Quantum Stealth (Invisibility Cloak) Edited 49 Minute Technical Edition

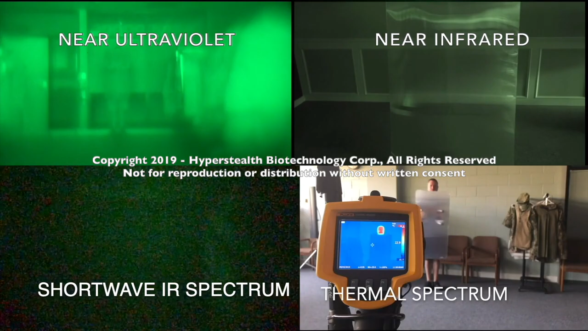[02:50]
It's the ability to make a target invisible not only within the visible spectrum, but also the near and medium ultraviolet, near infrared, shortwave infrared, and thermal spectrums.